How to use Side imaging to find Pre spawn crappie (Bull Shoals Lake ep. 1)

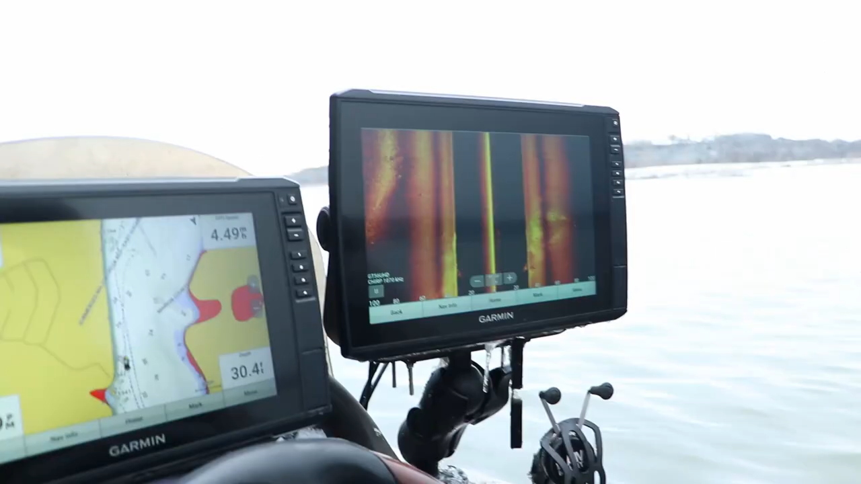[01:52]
Alright guys So what we're doing is I've got my Garmin on my side view
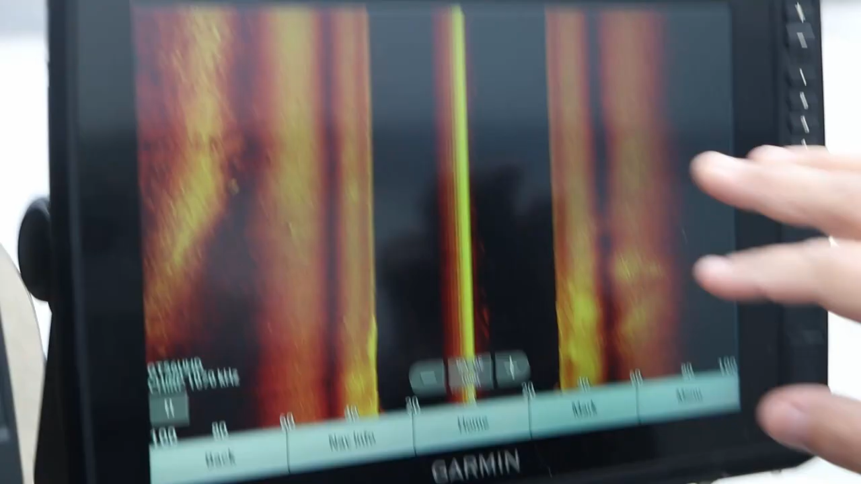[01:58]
I've run it out to 100 feet Off of both sides And that way
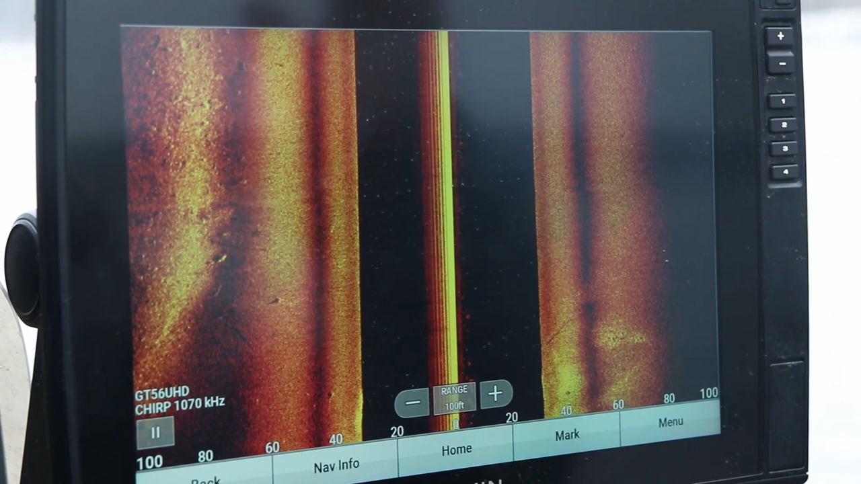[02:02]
when we're going down this channel We've got a lot of crappie That's come down to the end of these creeks And
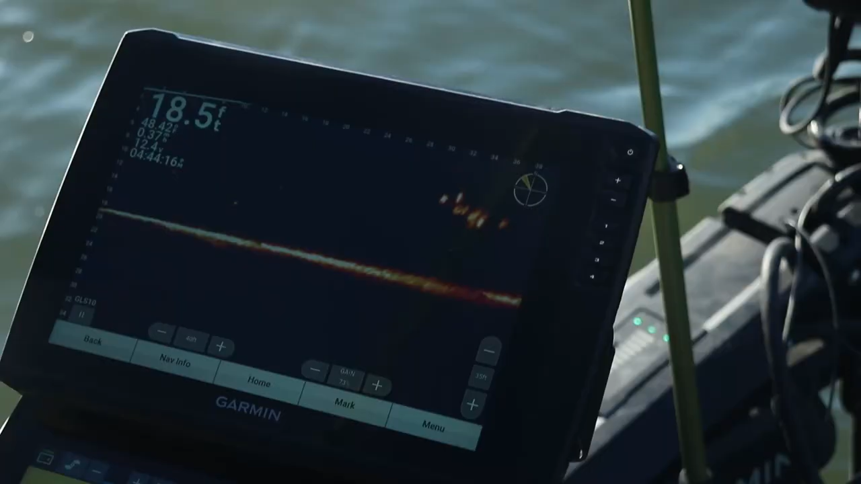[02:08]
On screen: depth 18.5 ft
they're in here in school So we've run it out to 100 foot
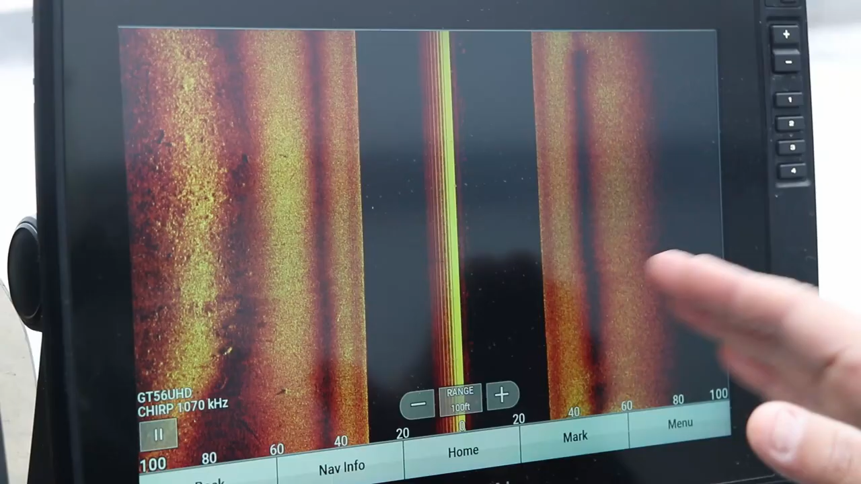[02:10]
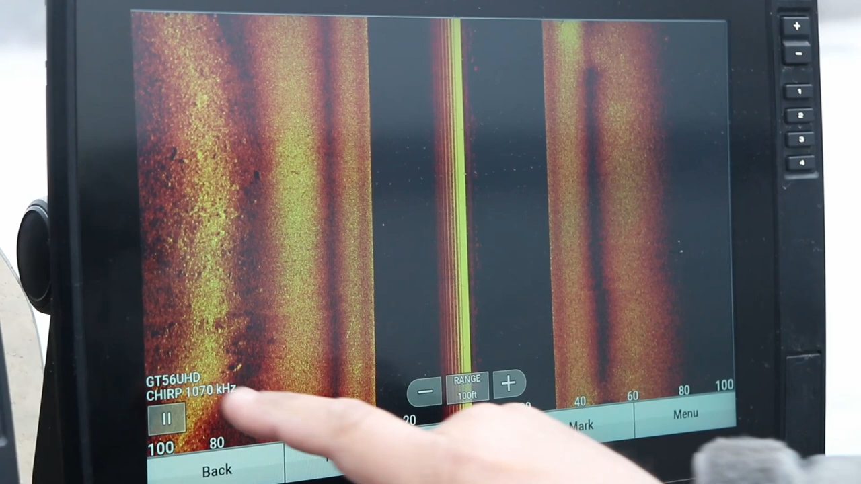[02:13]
I've got the GT56 I'm running the 1070 on the Garmin transducer And we're just right now scanning
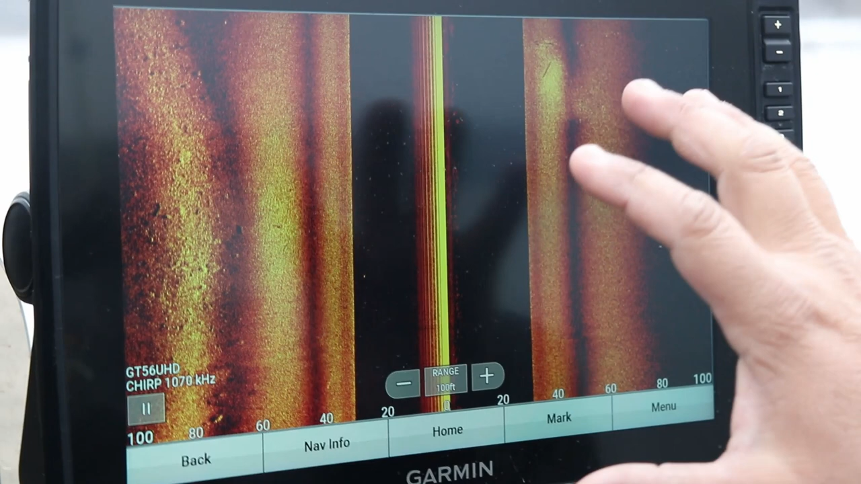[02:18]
To see if we can find any of the schools On my map you can see
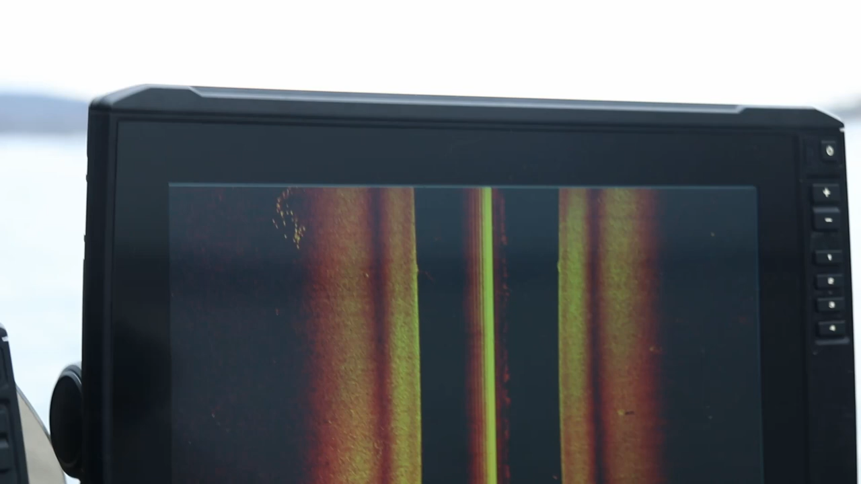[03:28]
Oh yeah there we go Yeah There's a good group of them right there on the left There's a group
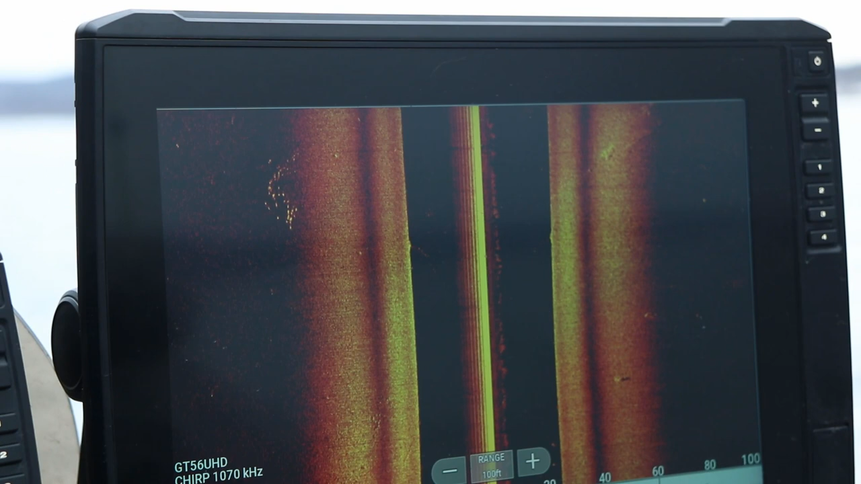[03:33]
Just those bright spots that are Kind of in pods
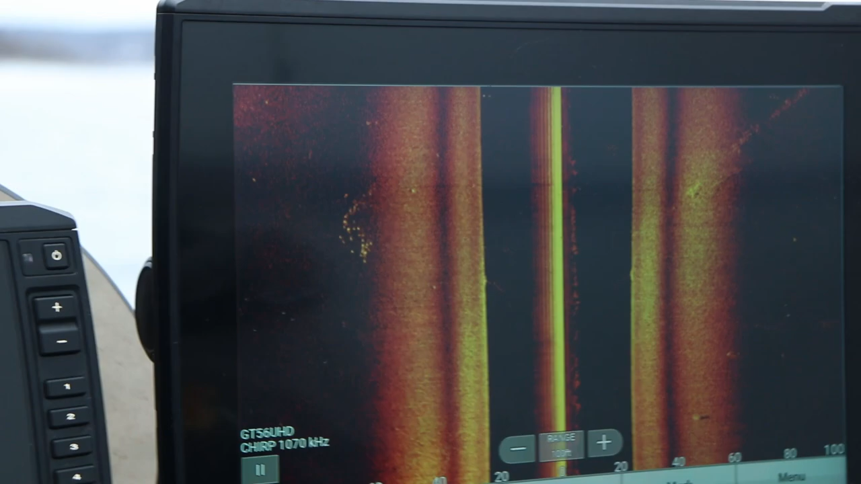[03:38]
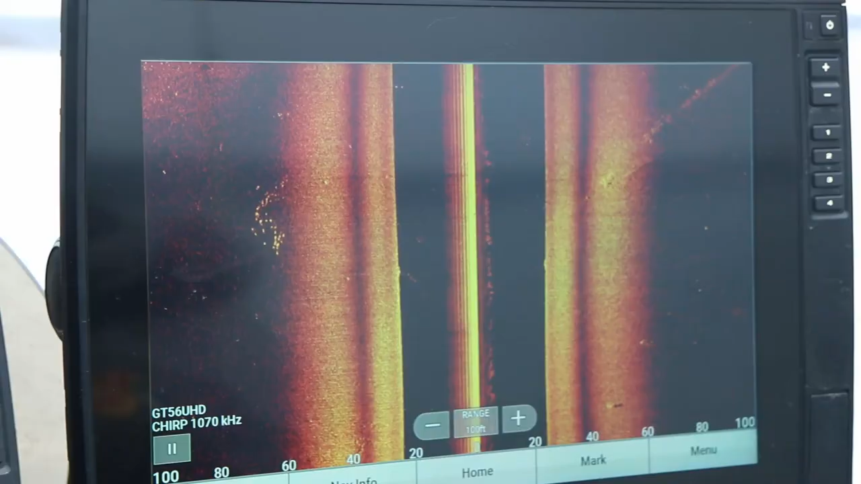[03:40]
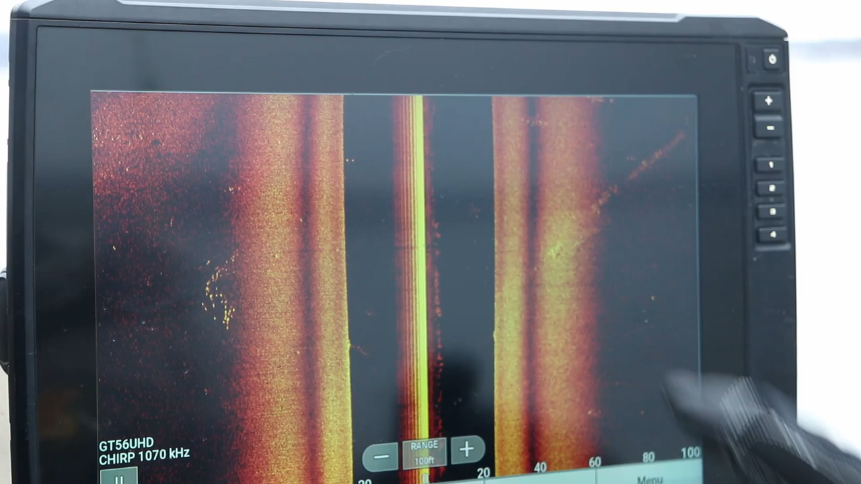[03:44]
Yep There's a few there's another school there There's a little school Here's a school
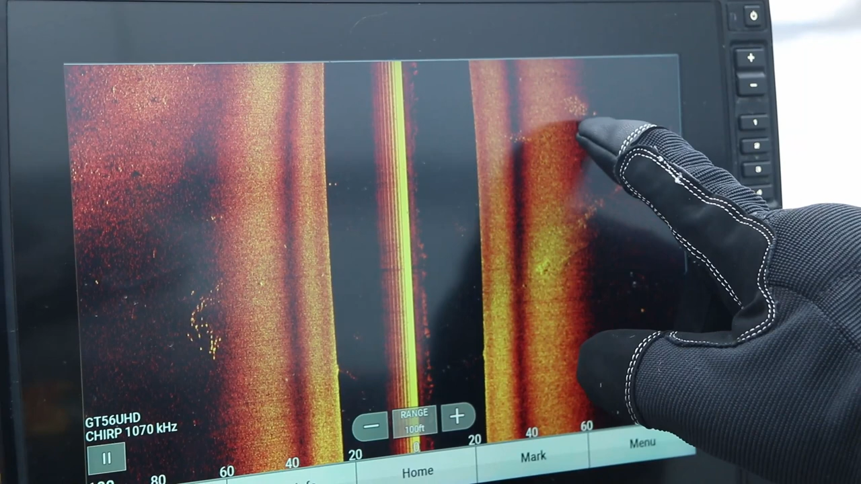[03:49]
Here's some fish out here
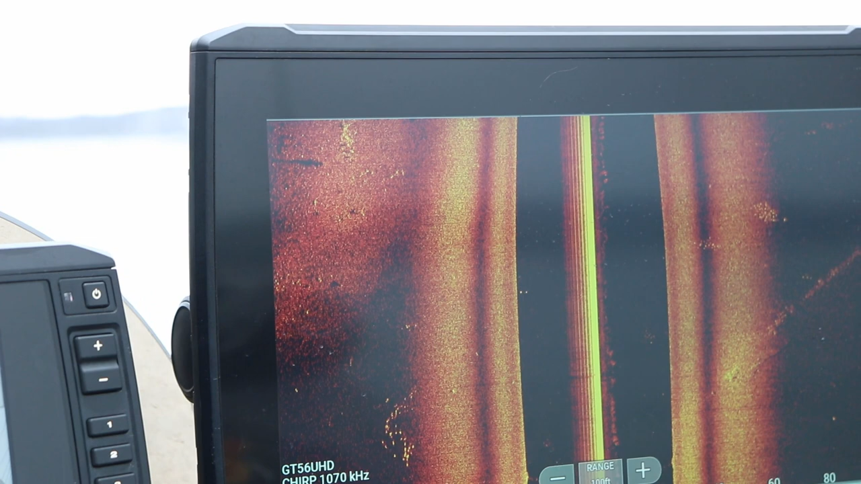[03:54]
It's that little tree right there Yep
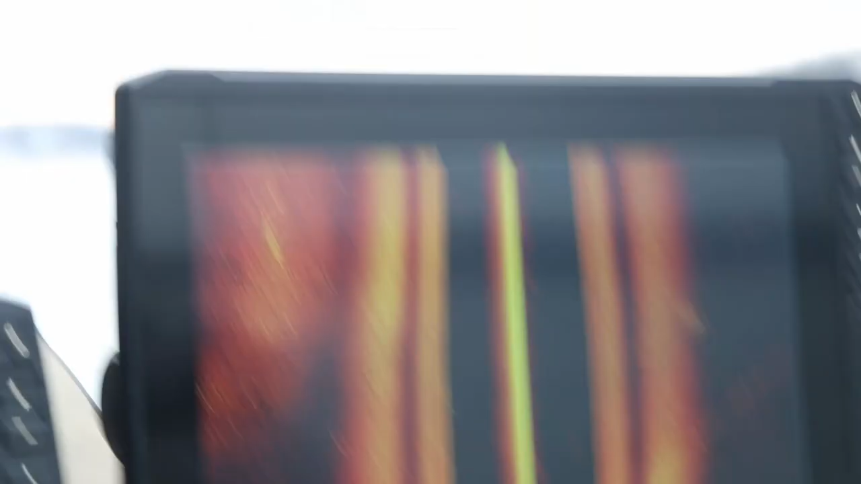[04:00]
Let's go back to that little tree There are some big ones on there There's something there Yep
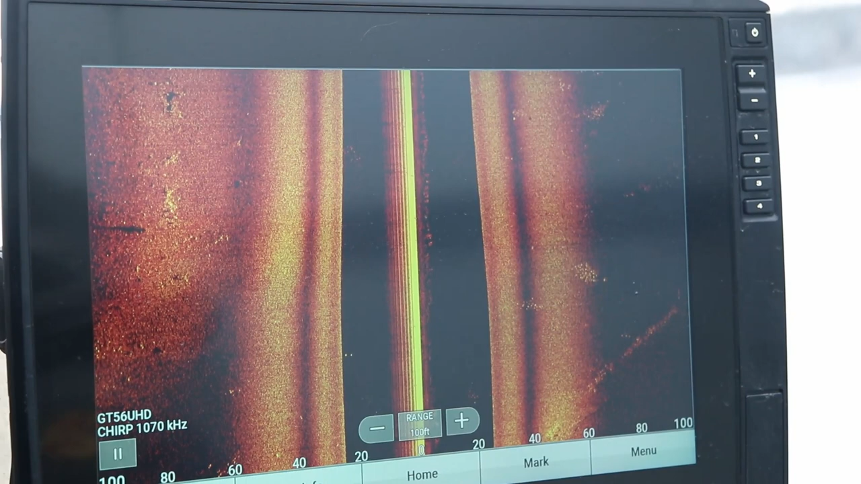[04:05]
There's quite a few in the shallow area too Yeah There's a great shot of that yeah